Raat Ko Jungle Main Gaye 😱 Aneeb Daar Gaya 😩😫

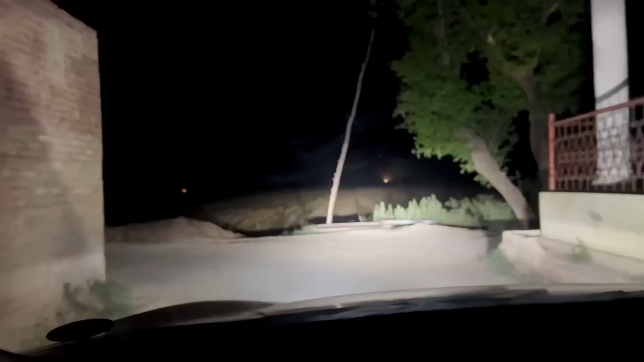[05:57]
ਬੜਾ ਗੰਦਾ ਮੋੜ ਏ ਬਈ ਖਤਰਨਾਕ ਮੋੜ ਯਕਦਮ ਹੀ ਪਰਤ ਜਾਂਦਾ ਜੰਗਲ ਜਿਹੜੇ ਜਾਨਵਰ ਹੈ ਨੇ ਉਹ ਤੇ
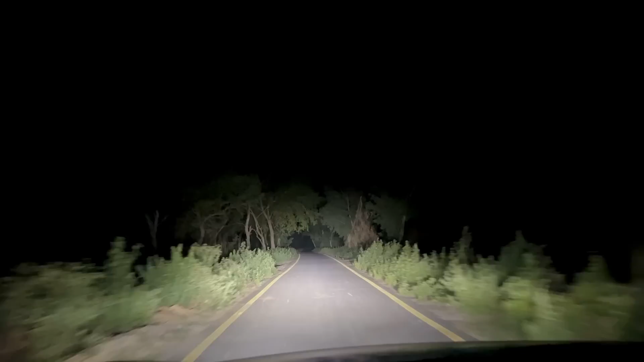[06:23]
ਕੱਲੋ ਮੁਕੱਲੇ ਅਸੀਂ ਤੇ ਰੋਡ ਵੀ ਨਾ ਕੋਈ ਬੰਦਾ ਨਾ ਬਸ਼ਰ ਇੱਧਰ ਹੈਲੋ ਆ ਜੰਗਲ 'ਚ ਅਸੀਂ ਐਂਟਰ ਹੋ ਗਏ ਜੇ ਬੋਲਣ ਸਪੀਡ ਵਧਾ ਲਈ ਸਪੀਡ ਮਾਰ ਜਾਣੀ ਚਾਹੀਦੀ ਆਹੋ ਜੰਗਲ 'ਚ ਵਾ ਕੇ ਰੁਕਣਾ ਨਹੀਂ ਚਾਹੀਦਾ ਐਵੇਂ ਦੇ ਜਗ੍ਹਾ 'ਚ ਡਿਕੇਟੀਆਂ ਡੁਕੁਟੀਆਂ ਬਹੁਤੀਆਂ ਹੁੰਦੀਆਂ ਨੇ ਲਓ ਵੀ ਸੜਕ ਛੱਡ ਕੇ ਤੇ ਕੱਚਾ ਰਾਹ ਉੱਤਰ ਗਿਆ ਜੇ
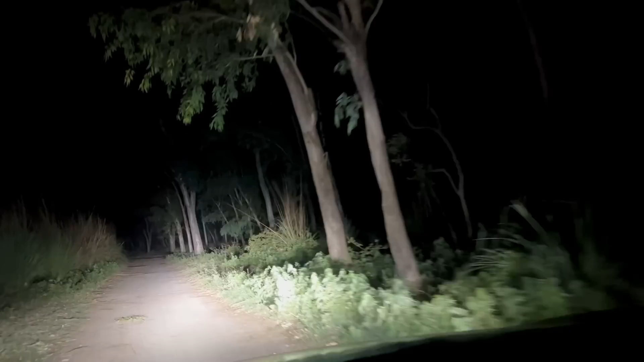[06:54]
ਫੁੱਲ ਡਰਾਉਣਾ ਸੀ ਇਹਨੇ ਇੱਥੇ ਤੇ ਓਏ ਪਿੱਛੇ ਕੁਛ ਵੀ ਨਹੀਂ ਕੀ ਵੇਖਣ ਡੇ